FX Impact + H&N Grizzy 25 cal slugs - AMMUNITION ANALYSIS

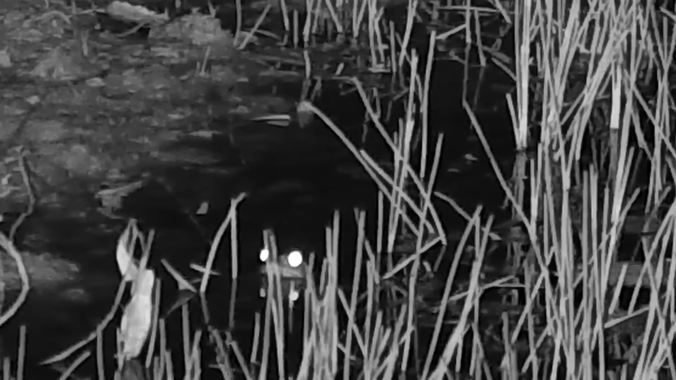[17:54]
There wasn't much going on in the way of stuff to shoot. So there wasn't much interesting footage caught. There is a whole bunch of my little froggy friends have come out of the woodwork and they're, they're surviving and thriving now that there's so few toads, which is good. I'm happy to see that. But as far as the performance of the ammunition goes, I did take two shots on the toads that I saw and missed.